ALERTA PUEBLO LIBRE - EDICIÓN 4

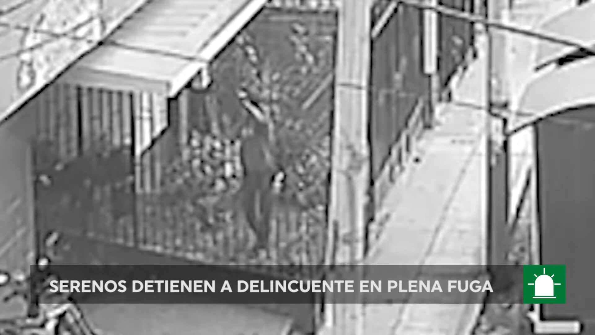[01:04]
los momentos en los que el presunto fascineroso Ingresaba al predio a cometer su fechoría